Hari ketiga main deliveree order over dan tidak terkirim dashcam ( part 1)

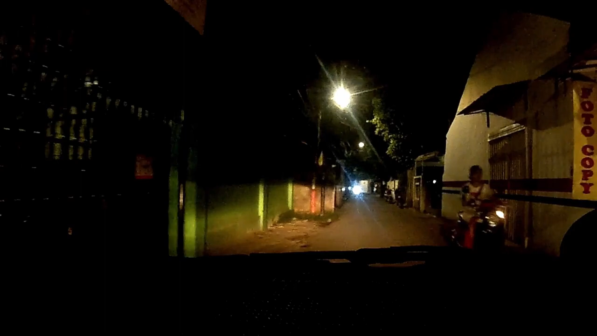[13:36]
Ini masjid, ada lagi musola di depan yang kubahnya besar warna kuning. Itu. Setahu gua kubah pasti warna kuning nih, ya, kalau enggak silver. Lu kan udah makan ngomong tadi. Gua tadi baru mau tanya, sejak kapan kubah masjid sama kubahnya itu warnanya pink?
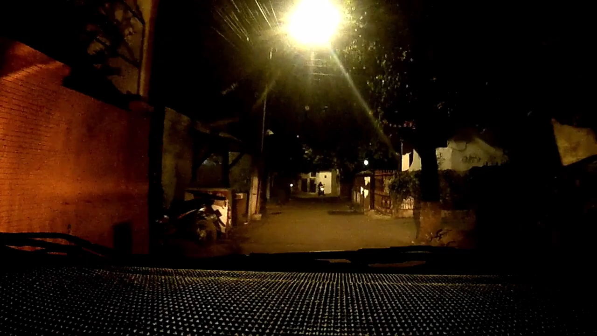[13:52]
Jangan ngomongin pelanggan di belakang lo. Enggak, soalnya ada keterangan ini, gue udah tanda tangan kontrak ya kan, enggak boleh berdebat dengan pelanggan. Jadi kalau mau debat itu berdebat sama CS, enggak boleh debat sama pelanggan. Jadi gue debatin belakang ya, gue cerita ya.
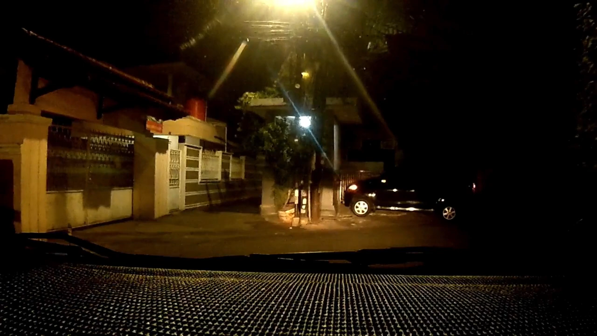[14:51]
Ini tadi kita lurus terus, ini apa kanan nih sekarang nih? Kanan sih, kalau gue taunya lurus kanan sih. Wah, lu mah parah lu. Sekarang masa lu lurus ke sana masuknya daripada kita ke sana. Ya, ada Mas Levis, bener. Nah, tuh kan, lu harus percaya sama kenek lo. Salah, upay lah. Ini kayak Nur Rahman. Mana tulisannya? Kamu gerakan ya? Gerakan. Ah, iya, salah.